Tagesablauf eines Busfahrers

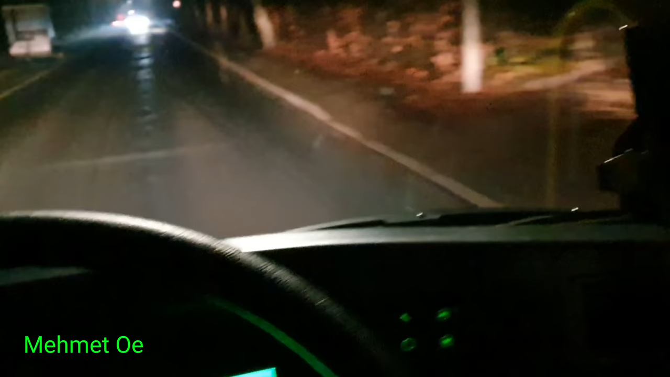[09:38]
Natürlich ist jetzt noch alles dunkel, kann ich euch natürlich nicht allzu viel zeigen.